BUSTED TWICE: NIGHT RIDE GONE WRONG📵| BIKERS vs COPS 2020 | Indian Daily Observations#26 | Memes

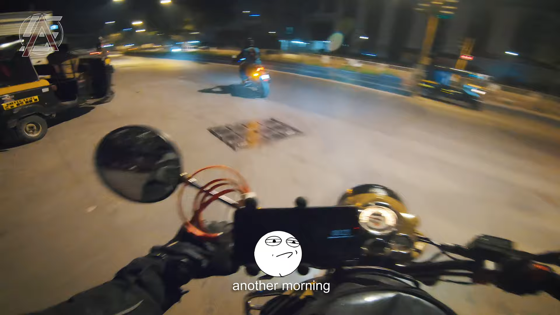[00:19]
Another morning, another ride, except for this is not a morning.
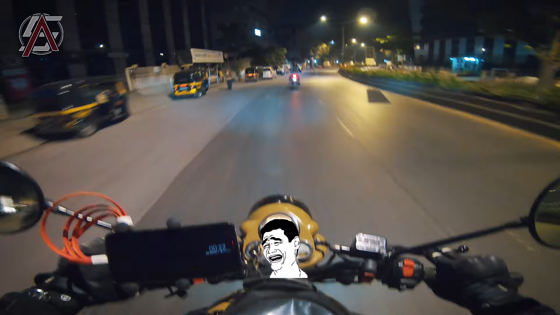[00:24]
This is late in the night.
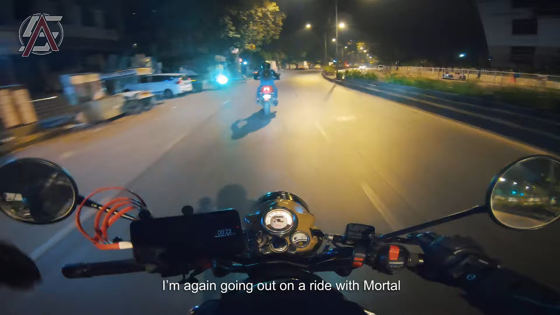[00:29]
I'm again going out on a ride with Mortal, but on a very very very very very short ride.
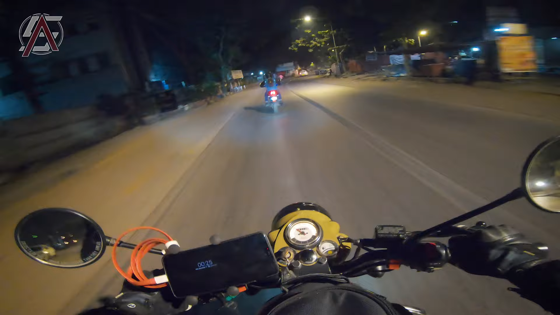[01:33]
I was like, yeah, sure. Raat ka sama. This city shines in the night, man.
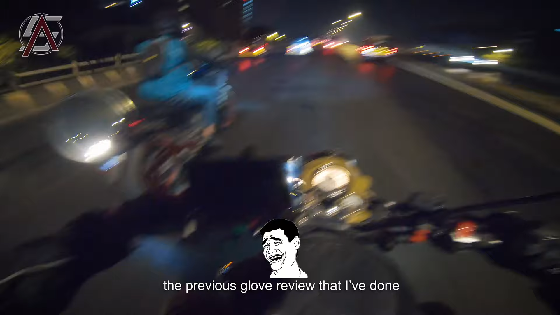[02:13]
Oh, the roads. Oof. This is only what I ask in Mumbai.
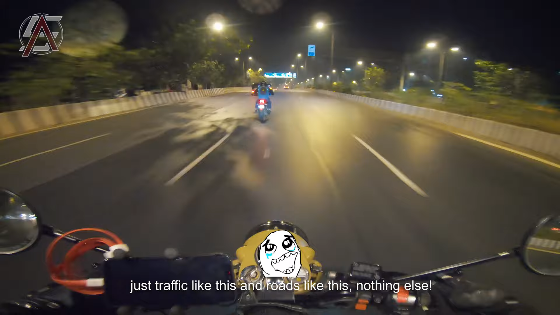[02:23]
Just traffic like this and roads like this. Nothing else. I don't want anything else from this city. Just these two things. That's it. I'll do anything. Everything else I'll do on my own. Sab kar lunga main. Bas mereko itna sa de do yaar.
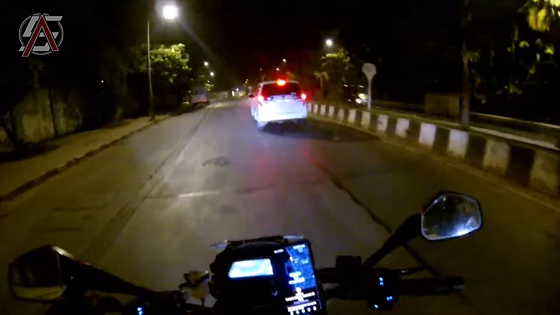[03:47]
There's nothing much to show in Carter Road as it's already night actually.
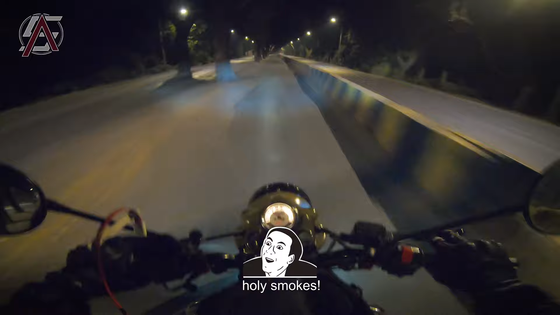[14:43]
Holy smokes. Holy moly moly. It's actually very cold, dude. This is proper cold.
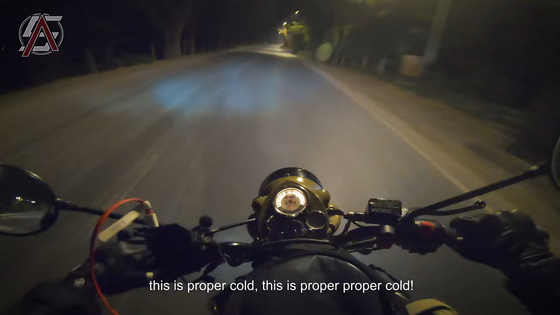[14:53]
This is proper cold. Ooh. Oh my god.
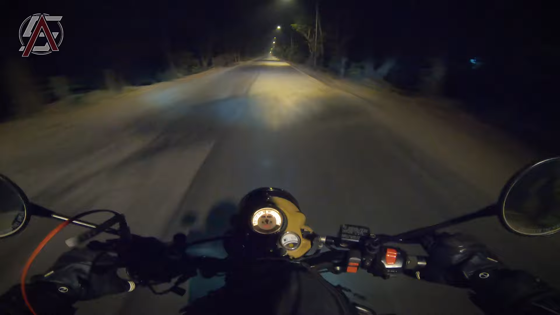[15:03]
Oh. It's so cold suddenly that I've got to pee now. There's absolutely no one on the road, man.
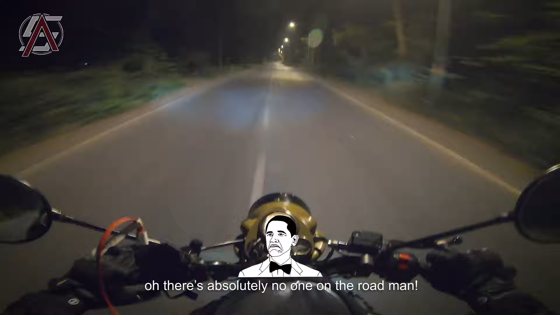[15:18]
Suddenly there's complete darkness.
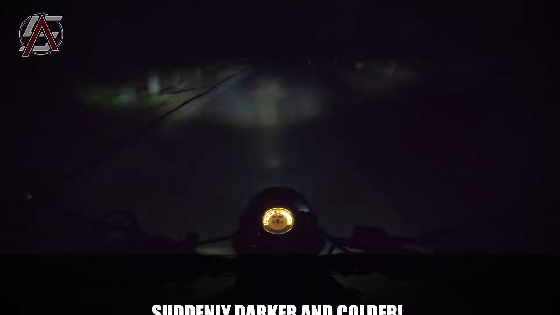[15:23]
Oh my god, it's very cold over here.
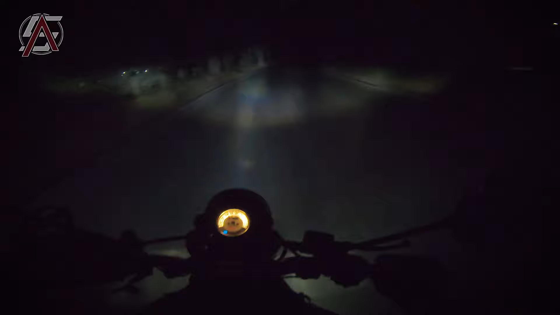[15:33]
I hope I don't come across a ghost. RA roads are very famous for, are notoriously famous for.